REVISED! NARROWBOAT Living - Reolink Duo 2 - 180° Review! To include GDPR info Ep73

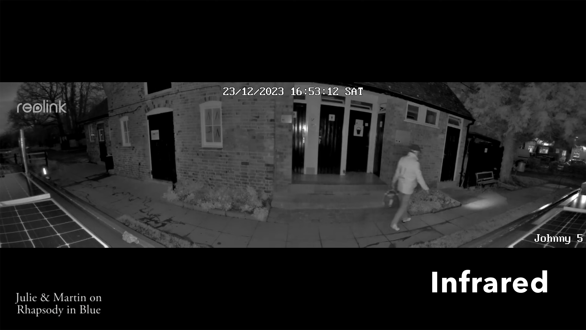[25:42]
So you can see the picture's quite clear. You can see in this shot, the camera picked up a van on the road, which again is about 12 foot, 15 foot away. And in this shot, it was very early in the morning,
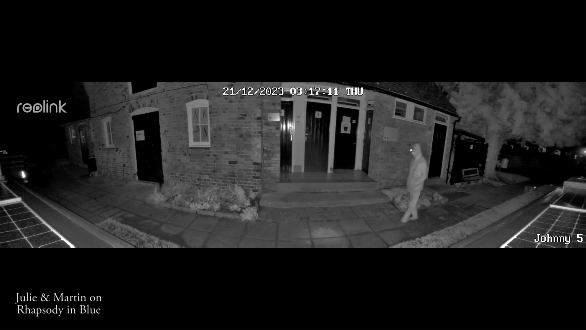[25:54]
3.17, and there was a man walking his dog. You can see the little dog coming behind him. But yeah, again, the camera tracks until it can't see that person anymore. He's gone way past the front of the boat now and is walking over towards where the bins are. And the camera can still see him. So it's great.